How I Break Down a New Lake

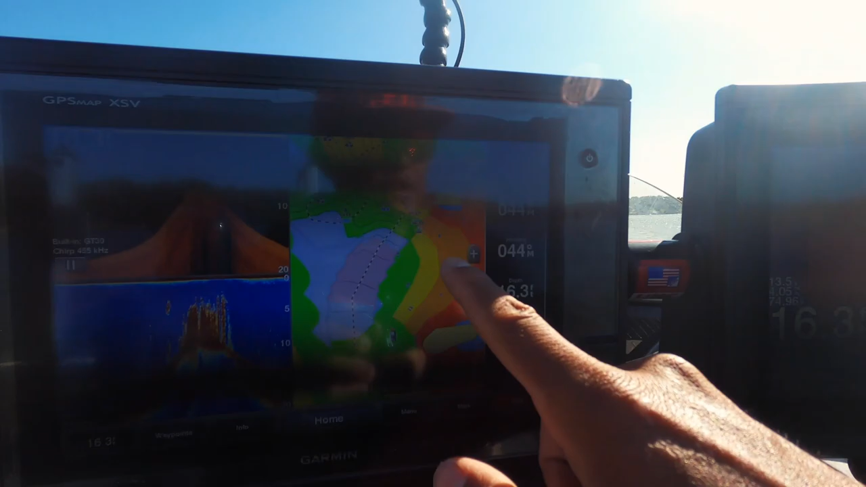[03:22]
Humps and islands that I found here visually and have been remapping using the Garmin
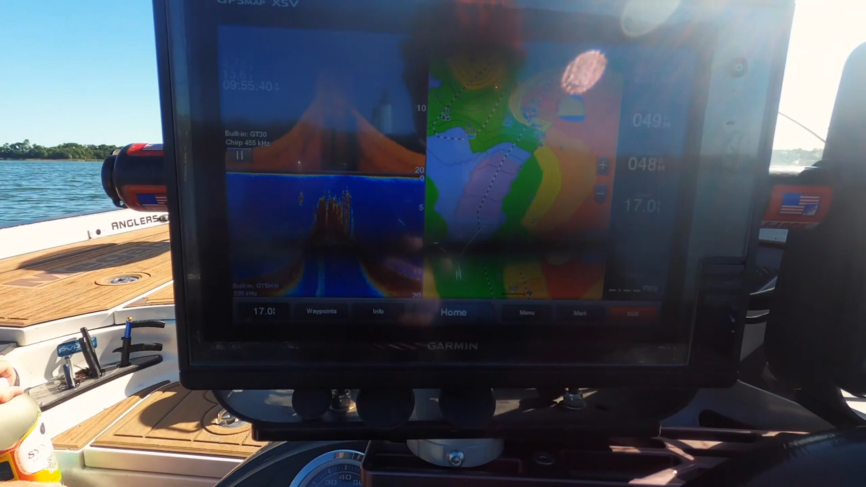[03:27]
Software but look you can see how the grass is growing
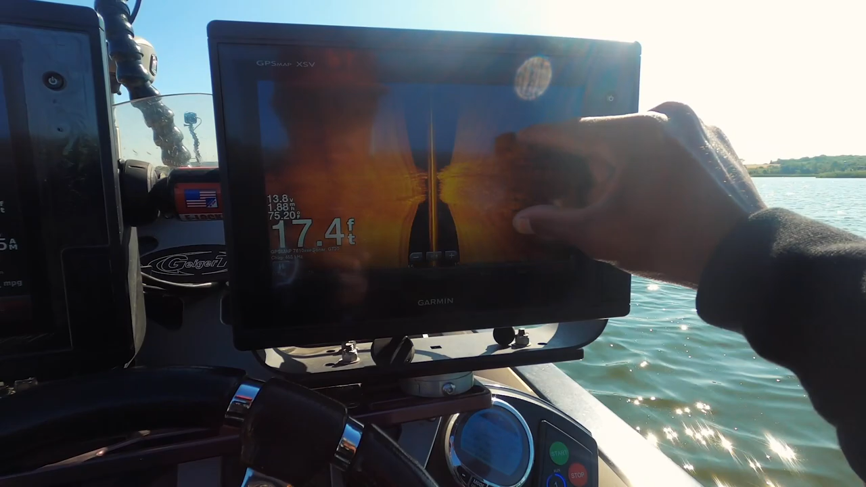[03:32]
On screen: depth 17.4 ft
on this point here is a real defined edge So I can go back and actually mark this grass edge
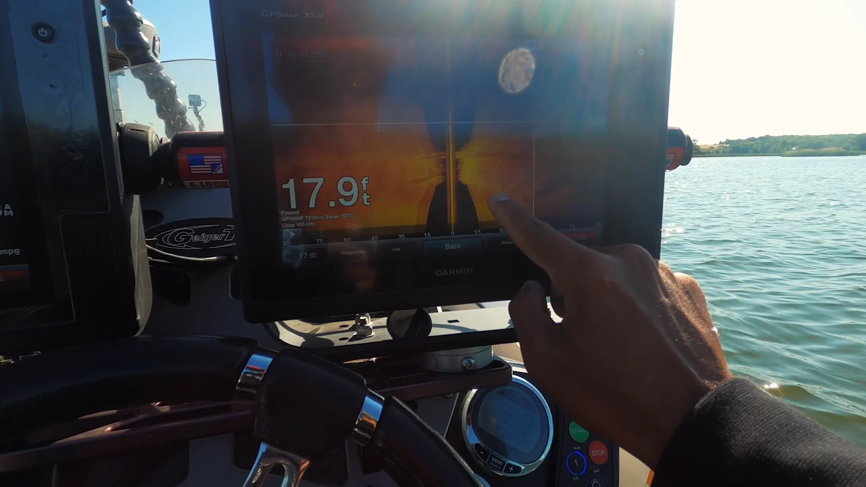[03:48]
On screen: depth 17.9 ft
put the trolling motor down and have a target
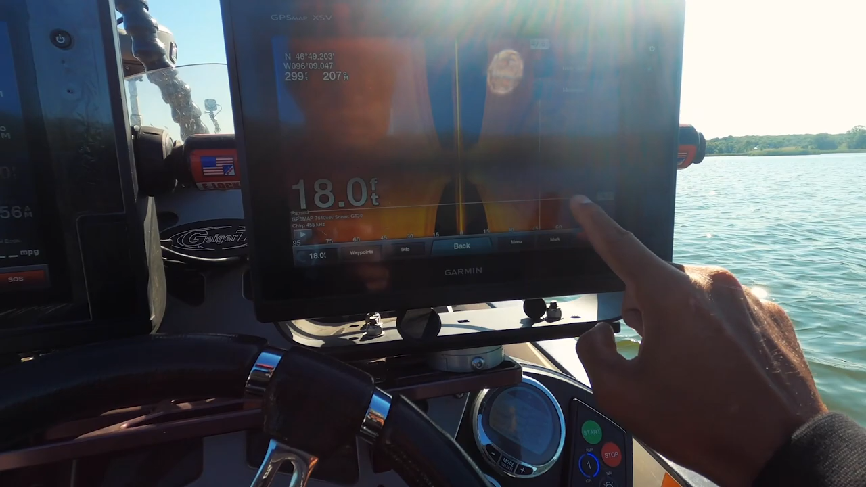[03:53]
On screen: depth 18.0 ft
to cast that All right And because it extends all the way out on both sides because I'm side scanning
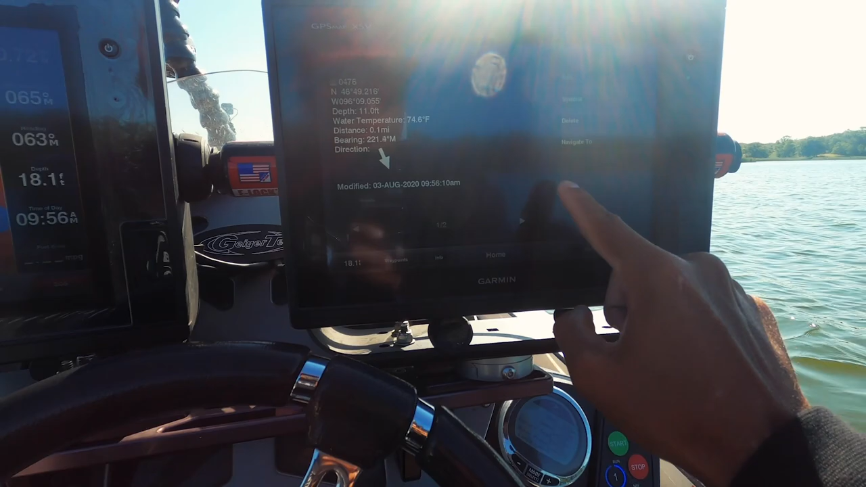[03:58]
It'll now be represented here
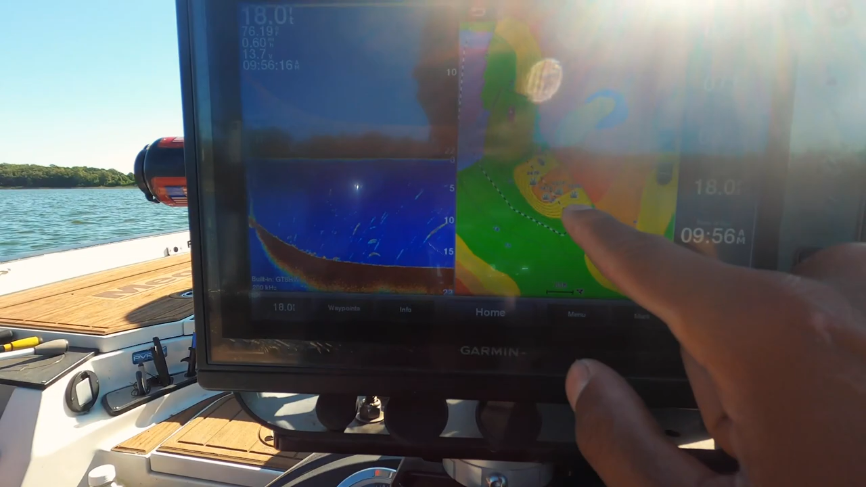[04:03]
See that's how you came across and it showed this point Coming out so I know there's like a V
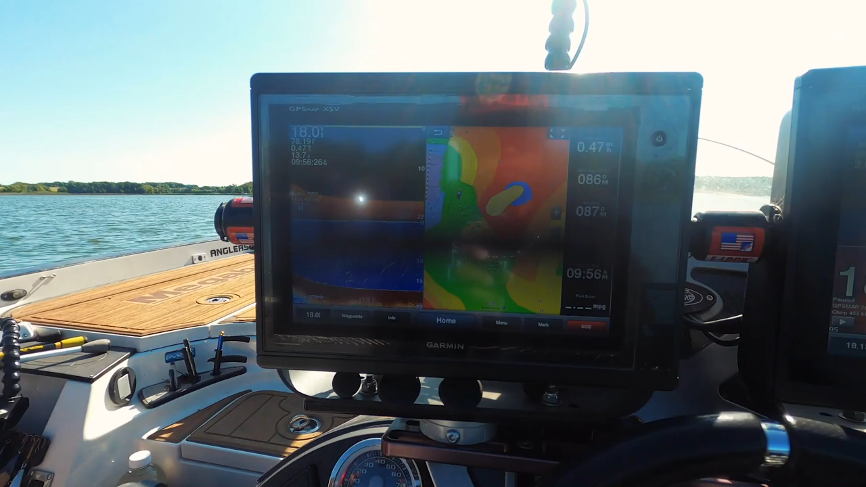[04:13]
formation of grass and I've been side scanning this whole deal here I'm gonna blow this up for you and I've actually marked some rock piles.
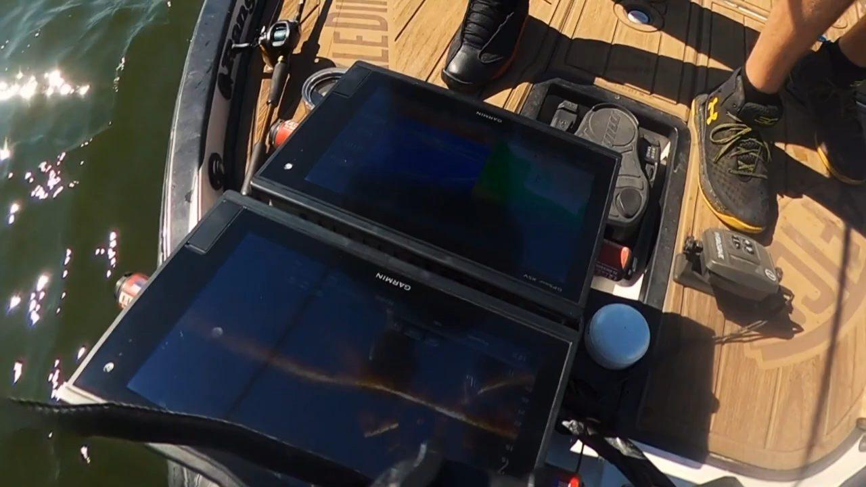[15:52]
I saw a bigger blob in there Picked it up Let it go There's just all kinds of Shit Stuff